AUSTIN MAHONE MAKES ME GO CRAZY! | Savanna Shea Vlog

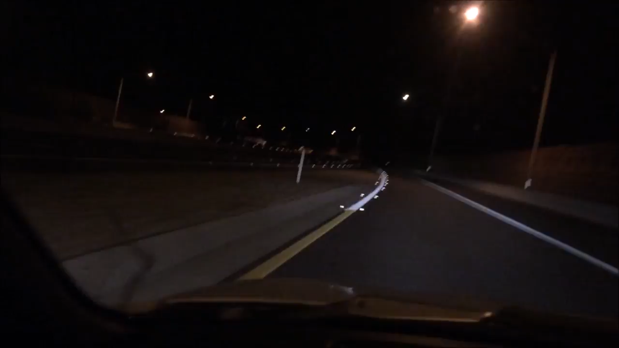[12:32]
It's just like old times when I used to drive all alone, with nobody on the road. This is like my favorite thing ever, driving when there's nobody and it's dark. I don't know why. A lot of people would hate that, but I love it.